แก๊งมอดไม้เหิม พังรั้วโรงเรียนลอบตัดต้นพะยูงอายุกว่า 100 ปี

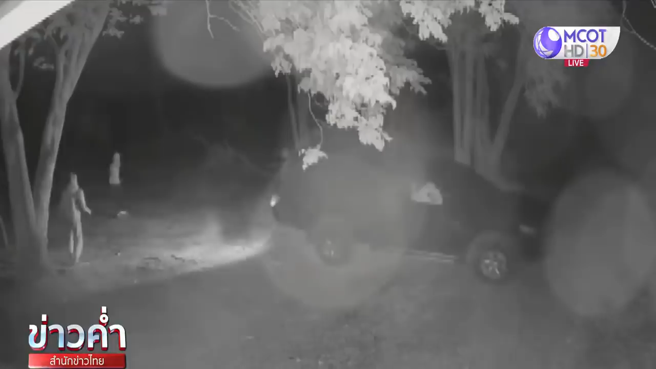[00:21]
บแล้วก็ค่อยๆ ใช้เวลาในการตัดต้นไม้ถอยรถเข้าไปใกล้ไม้พยุงหนึ่งคนก็ใช้เลื่อยยนต์เข้าไปตัดโค้นต้นพยุงด้วย
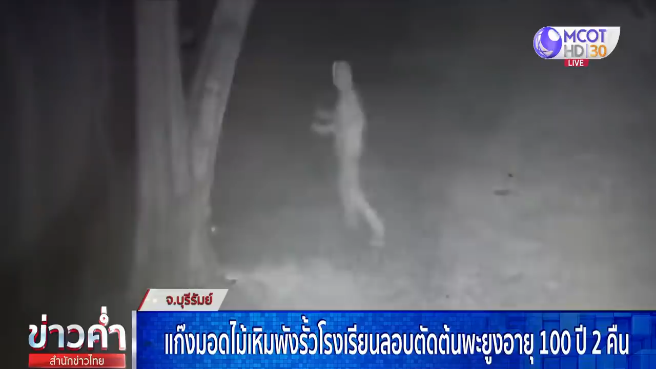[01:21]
วงจรปิดจับได้แล้วใส่หมวกไอ้โมงด้วยนะคุณผู้ชมนี่ เอาเลื่อยยนต์ไปด้วยนะครับวันนี้ผู้ปุริหารโรงเรียน แล้วก็คณะครู ของโรงเรียนชมชลบ้านหายส่งเที่ยมเพอพูดไทยส่ง จําบุรีรรมพร้อม